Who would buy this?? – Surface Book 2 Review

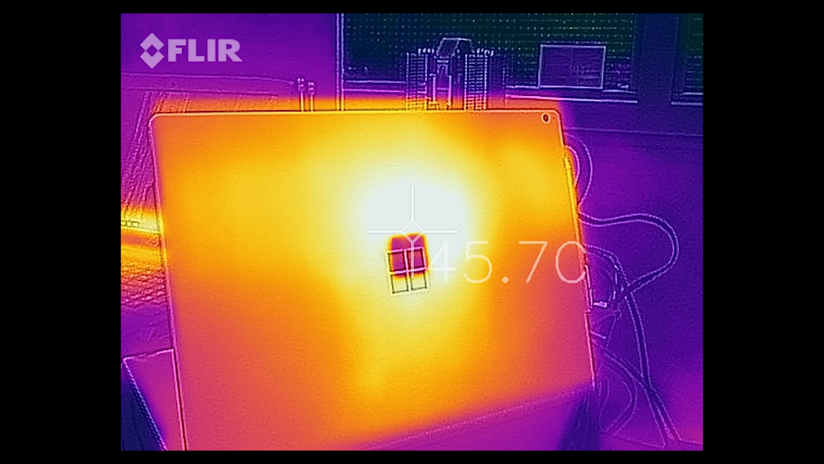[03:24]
On screen: spot 45.7°C
But, it makes sense since a large consideration was the touch temperature of the device,